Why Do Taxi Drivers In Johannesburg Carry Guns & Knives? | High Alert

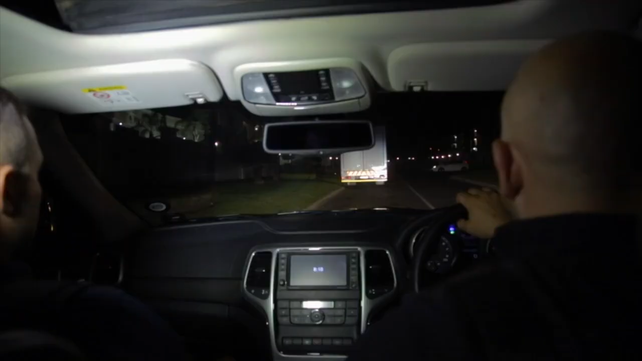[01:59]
Okay, this truck's very interesting. It doesn't have a rear registration.
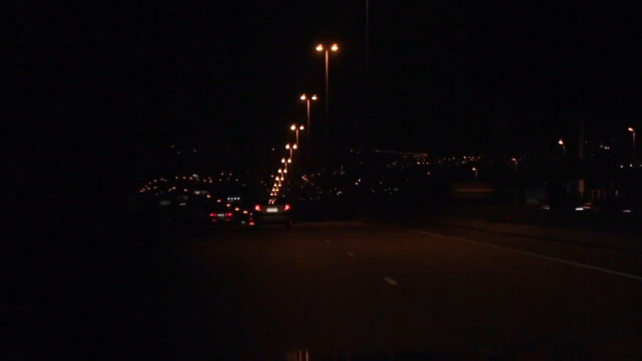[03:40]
You know, being in this game, you're always observant of your surroundings, and straight away I spot the drug dealer, and he's picking up or dropping off right outside one of our estates. Okay, see the car there with the emergencies on?
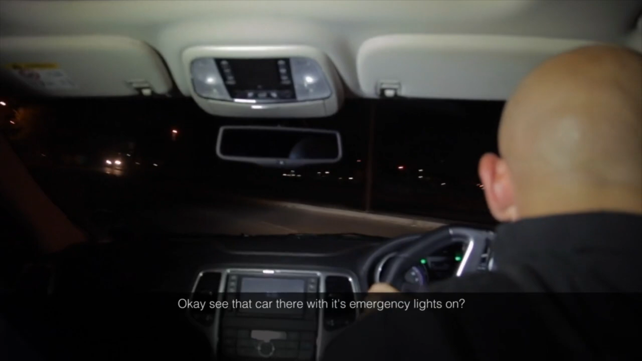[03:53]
He's walked in towards that house over there.
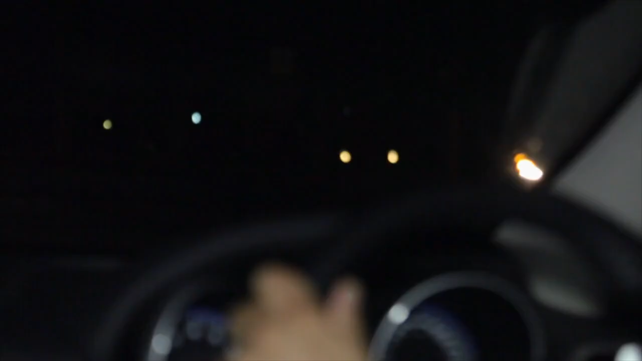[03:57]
He's walked behind the house. Yeah, we decide to follow him around and
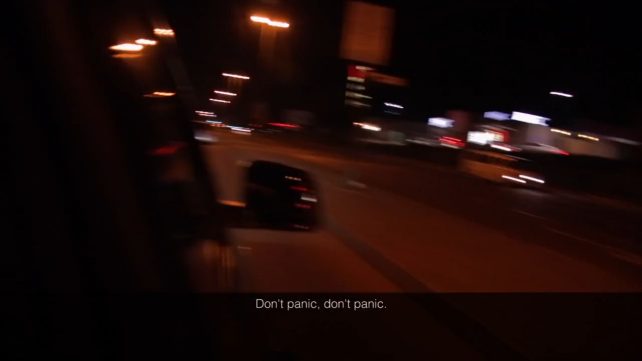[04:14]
Don't accelerate yet. Watch, he's gonna do a quick turn into there.
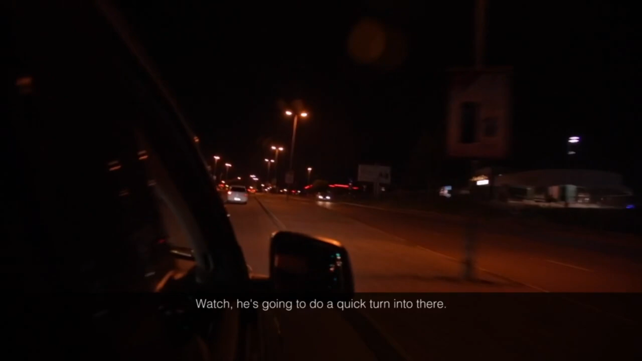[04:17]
Okay, I wanna go in behind the taxi.
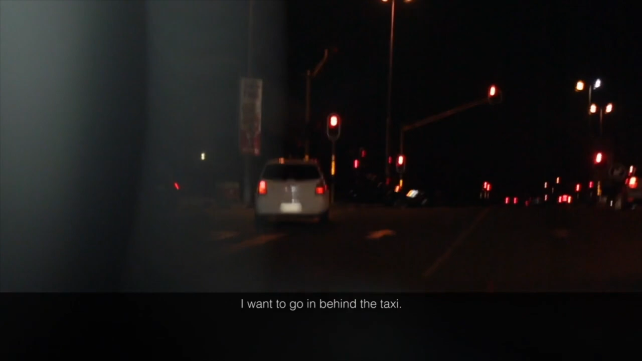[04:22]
Funny how he was going straight and he made a quick duck. We follow him for a long time. We follow him all around.
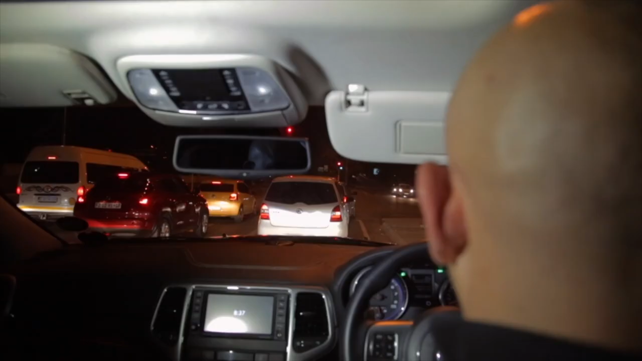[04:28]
Okay, watch the erratic driving now. He starts trying to lose us, but he's really freaked out about the situation.
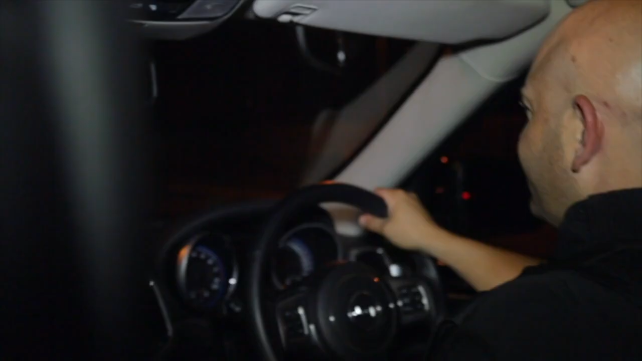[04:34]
Doesn't stop to the stop street. Okay, now he's putting foot.
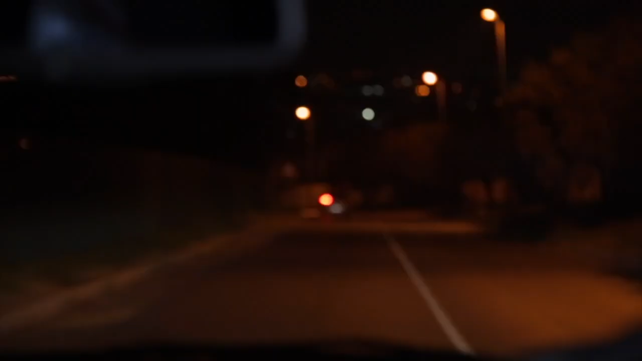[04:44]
So he's gonna try and get around the corner and then turn into one of the roads that you can't see.
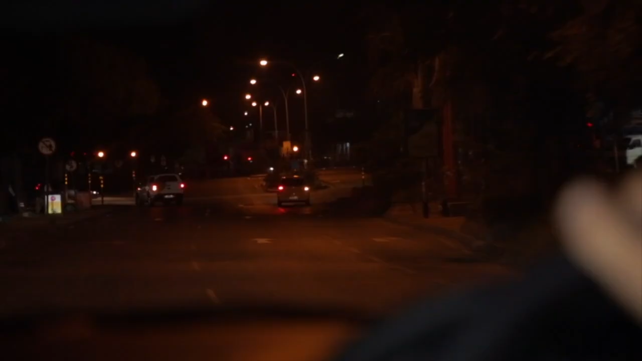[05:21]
So we've been following him around for about 10 minutes and eventually now he's really nervous and he pulls into a very dodgy street where I can see there's a couple of his buddies hanging around.